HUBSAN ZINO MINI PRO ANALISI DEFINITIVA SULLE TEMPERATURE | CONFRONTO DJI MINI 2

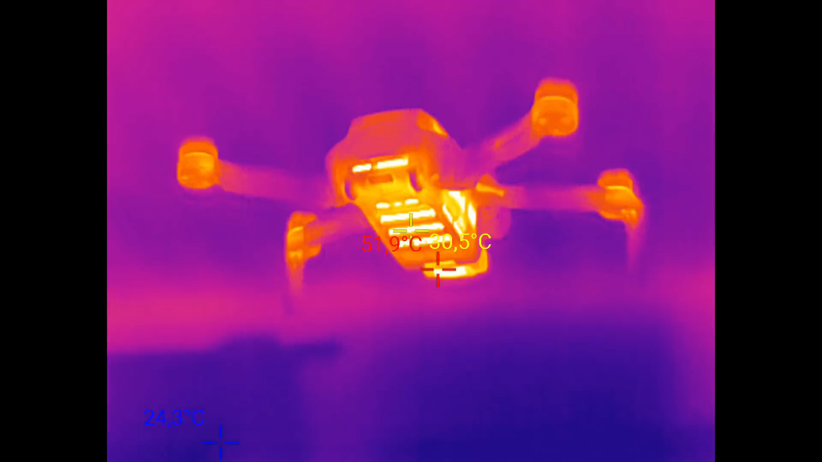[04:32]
ecco possiamo notare che a parità di condizioni e di tempo di hovering raggiunge 59 60 gradi diciamo 60 gradi comunque
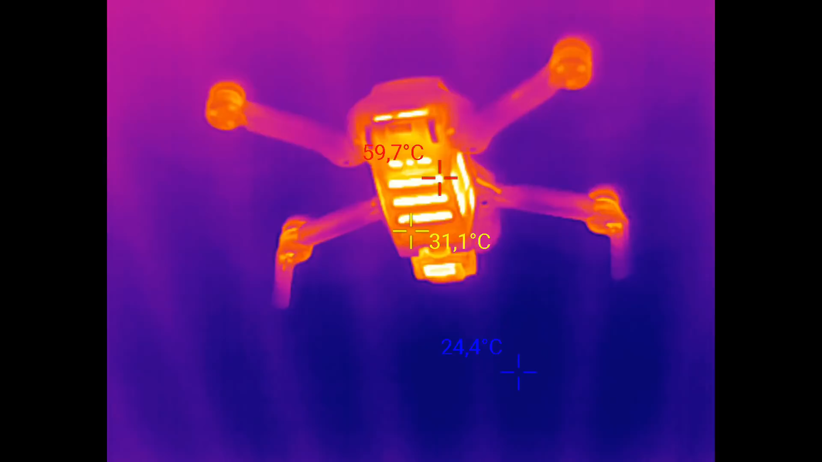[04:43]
On screen: spot 31.1°C, max 59.7°C, min 24.4°C
15 gradi meno rispetto allo
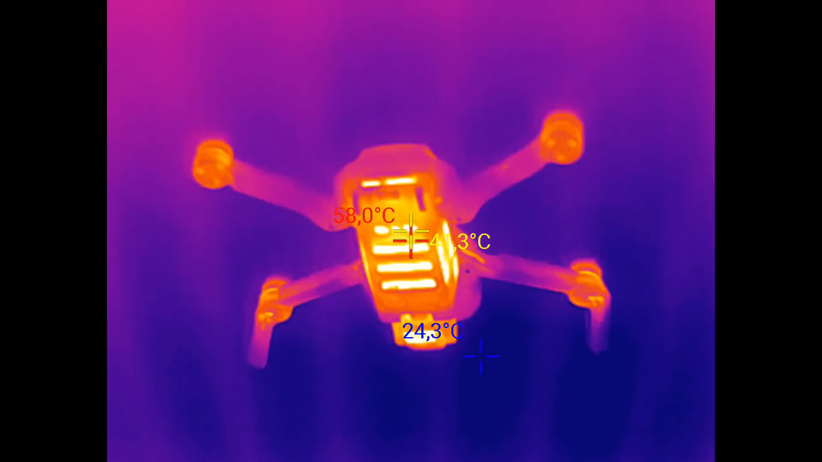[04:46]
On screen: max 58.0°C
zino mini qua siamo in hovering in ambiente interno a
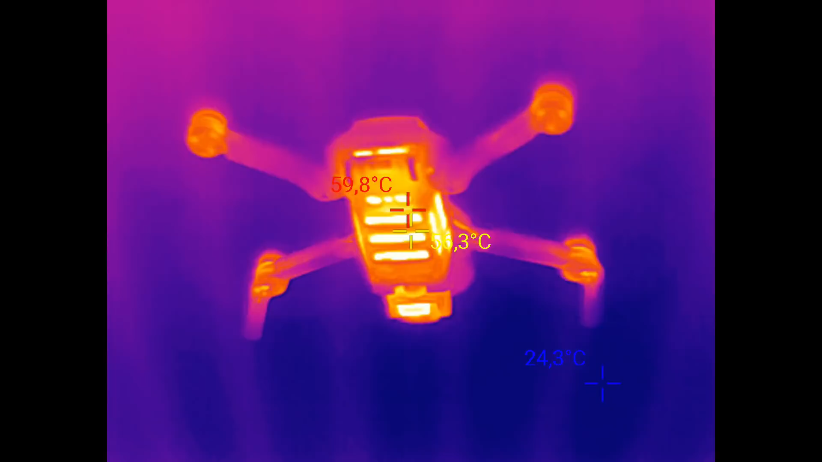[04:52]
questo punto non resta che verificare la temperatura della batteria
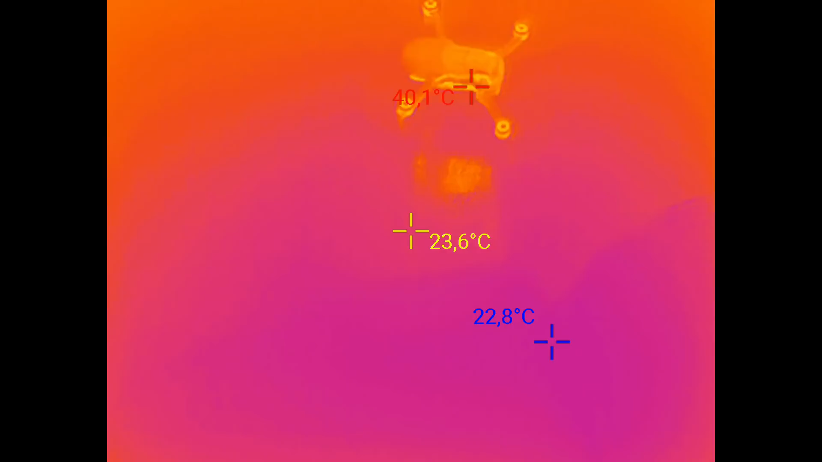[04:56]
quindi atterro e apro lo scompartimento dove
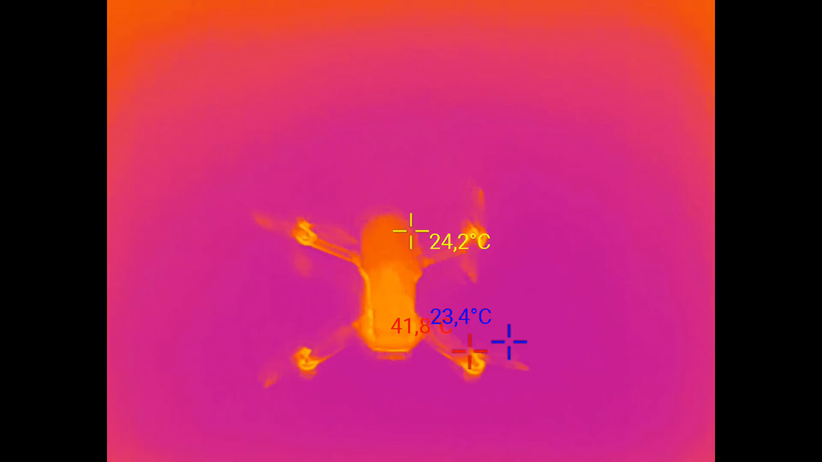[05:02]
On screen: spot 24.2°C, min 23.4°C
è alloggiata la batteria naturalmente vediamo
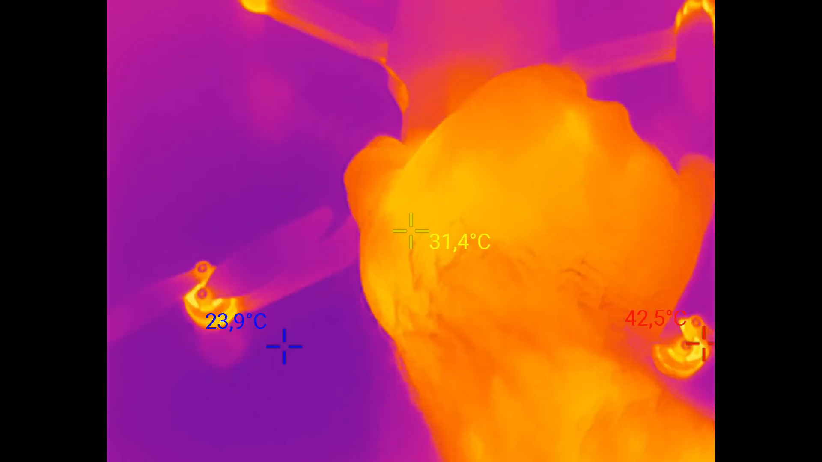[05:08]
On screen: spot 31.4°C, min 23.9°C
vediamo
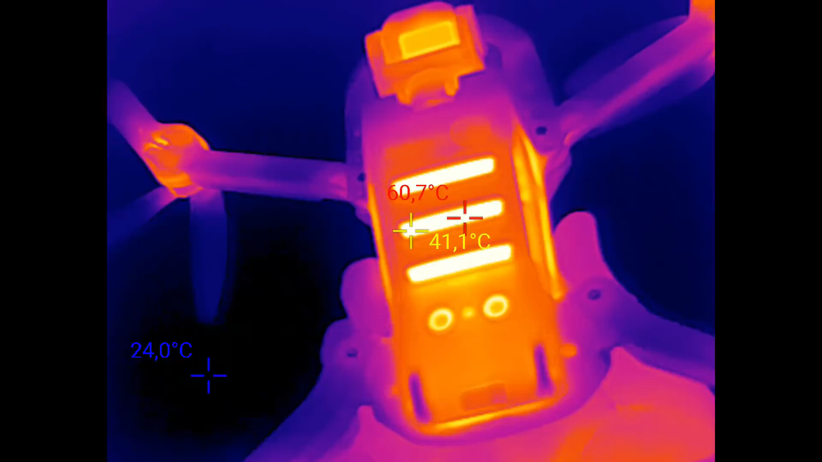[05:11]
On screen: spot 41.1°C, max 60.7°C, min 24.0°C
60 gradi ancora il dissipatore interno vediamo a che
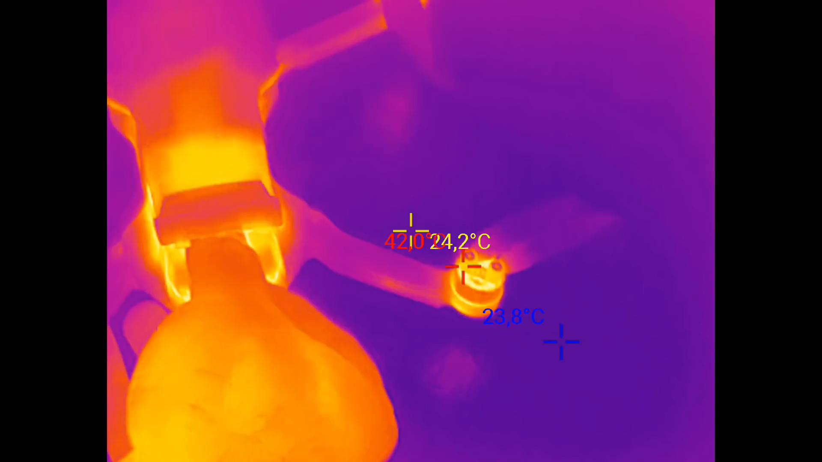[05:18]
On screen: spot 24.2°C, min 23.8°C
punto è la batteria ecco
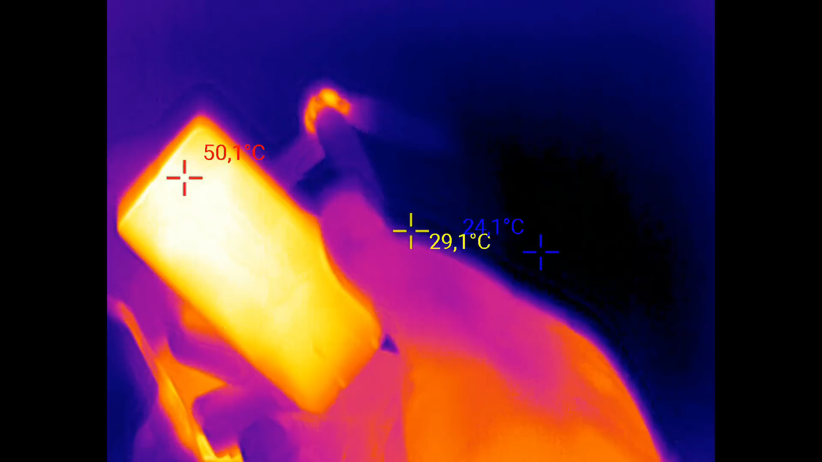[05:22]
On screen: min 24.1°C
possiamo notare 50 gradi in raffreddamento quindi abbiamo visto una 50
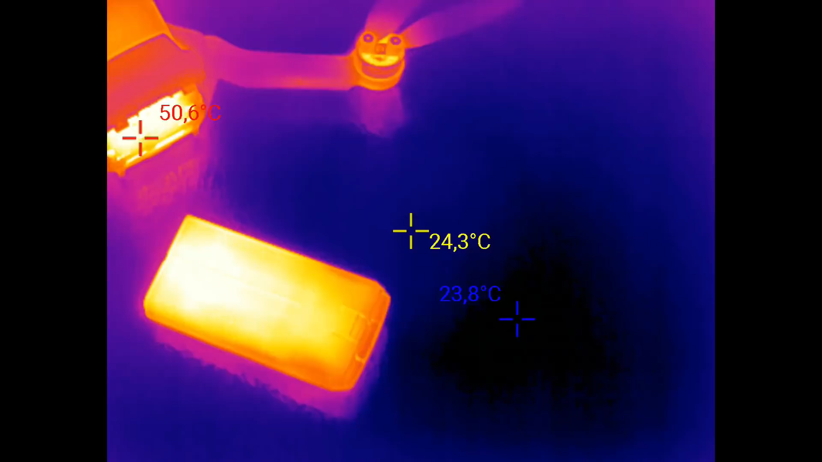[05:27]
On screen: spot 24.3°C, max 50.6°C, min 23.8°C
gradi anche qua quindi una decina di gradi in meno
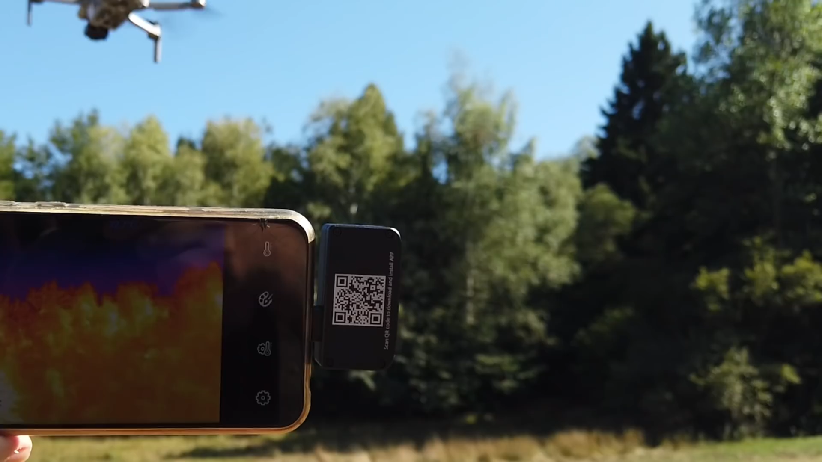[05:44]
si trova eccomi tornato questo rilevamento con la termocamera vediamo
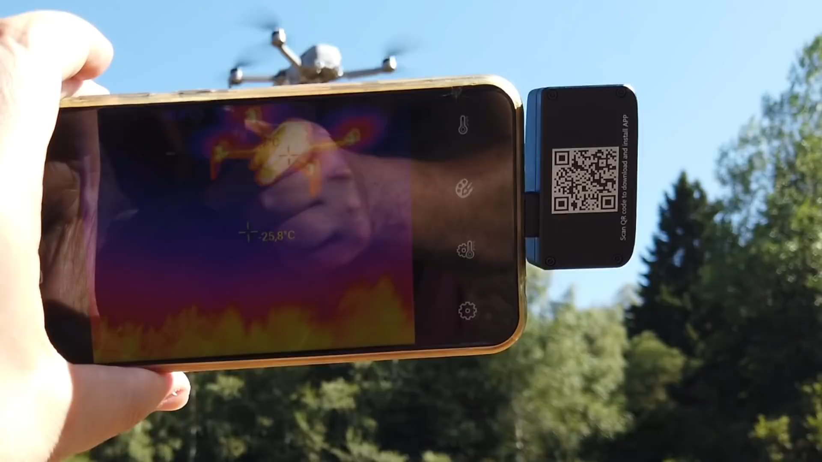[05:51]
a che temperatura si trova e
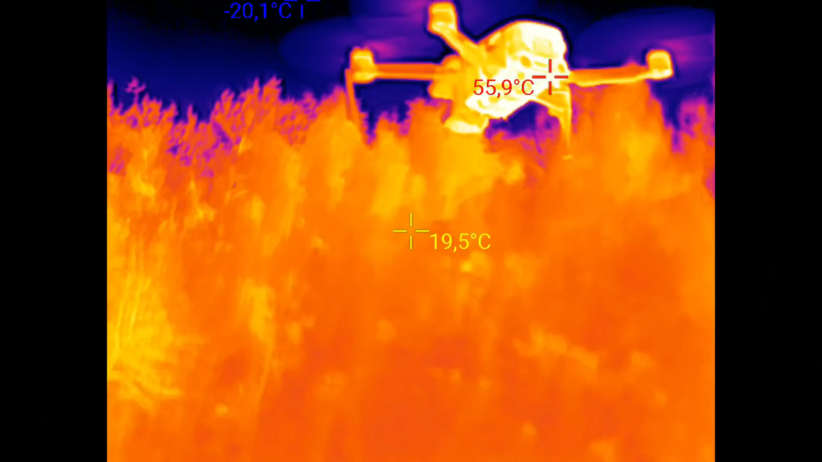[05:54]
possiamo notare temperature decisamente più accettabili
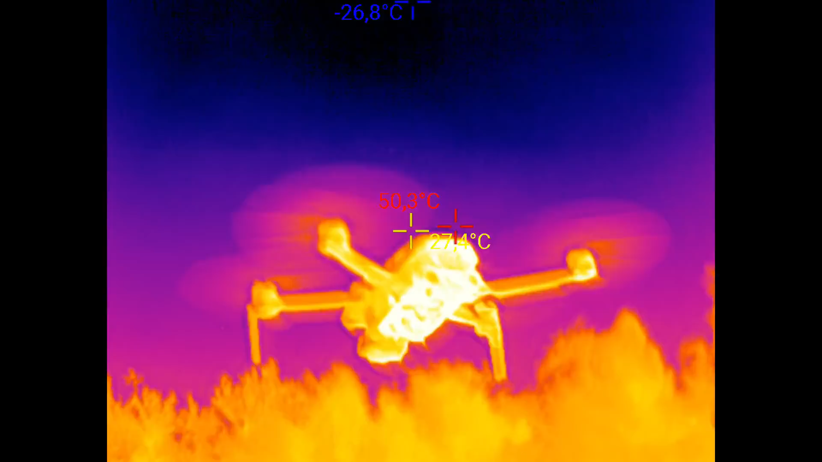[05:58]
On screen: max 50.3°C
rispetto all hovering in ambiente interno c'è anche un polimento che aiuta comunque sono temperature
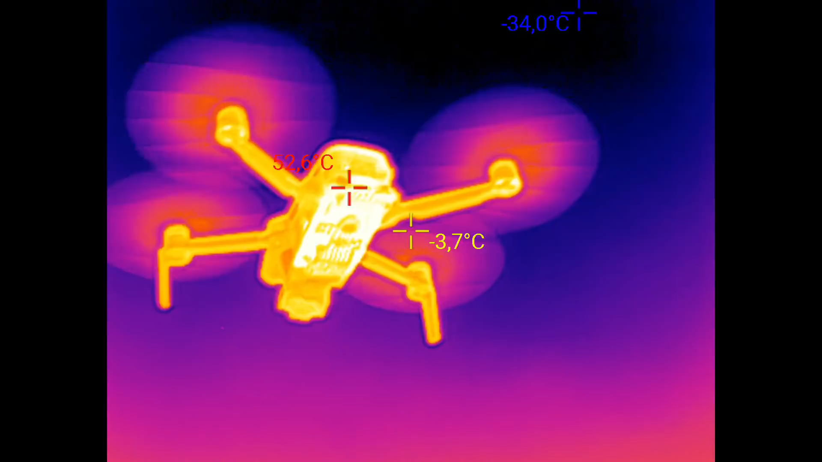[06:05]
On screen: spot -3.7°C, min -34.0°C
accettabili vediamo cosa accade con la stessa prova sul dji mini 2 questo è un hovering di ritorno vediamo che temperature
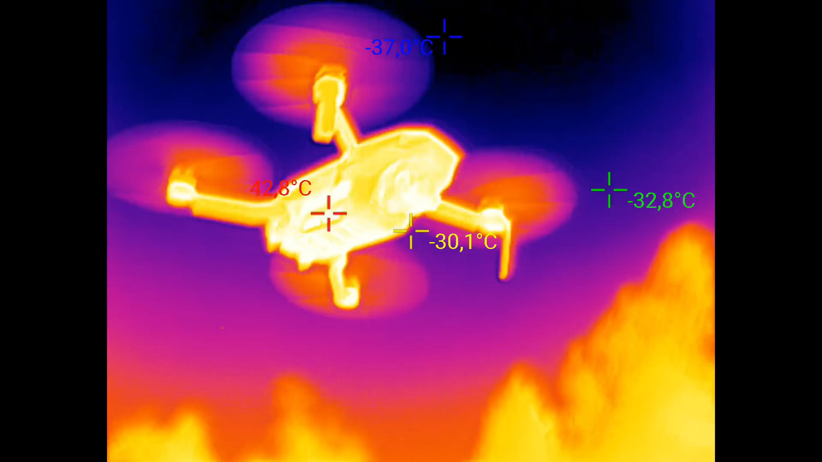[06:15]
siamo e anche qua siamo 40 41 gradi insomma
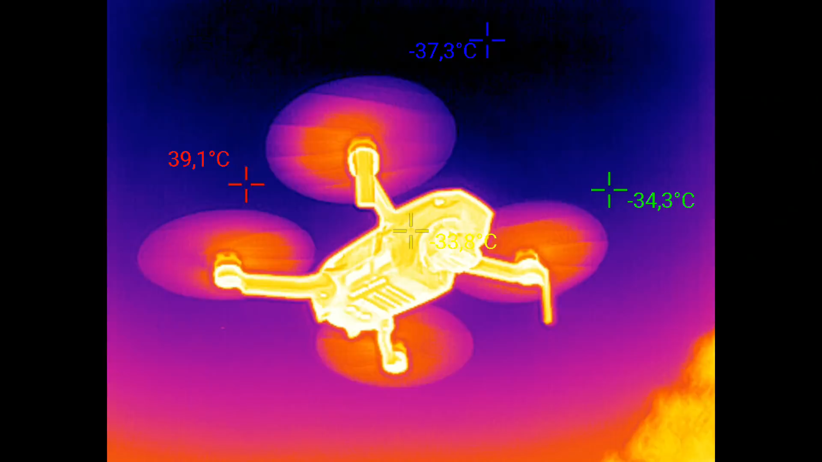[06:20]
una decina di gradi in meno rispetto a 45 gradi una decina
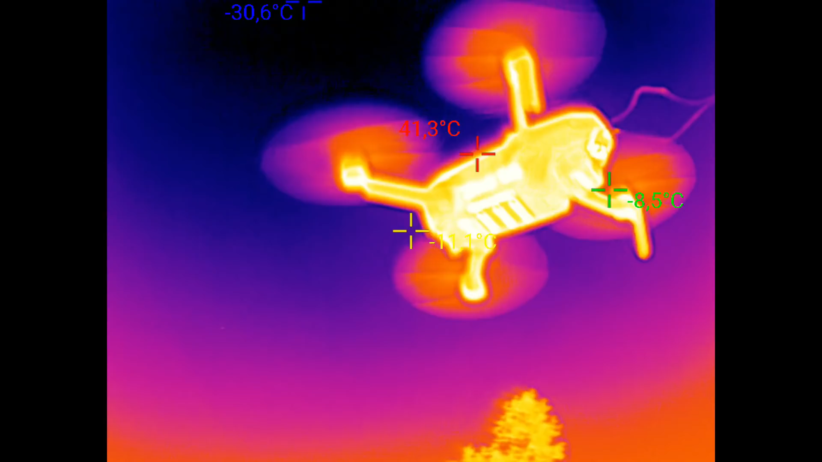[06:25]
di gradi in meno rispetto allo zino mini pro quindi c'è sempre questo delta di 10 gradi sia indoor che